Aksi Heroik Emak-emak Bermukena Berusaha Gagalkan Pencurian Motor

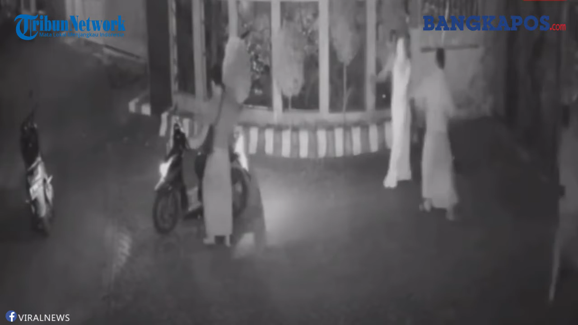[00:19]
terjadi di perumahan AAA Jati Regensi, Jalan Sabdo Palon, Kelurahan Jati, Kejamatan Mayangan, Kota Propoling, Menjual Timur Emak-emak itu bernama Mas Yama, 55 tahun, warga Kelurahan Jati Mas Yama pun menceritakan detik-detik dirinya bersama penjaga malam perumahan Yang tak lain adalah suaminya saling 60 tahun, berupaya menghalangi komplor tanpa mencuri agar tak kabur Setelah itu,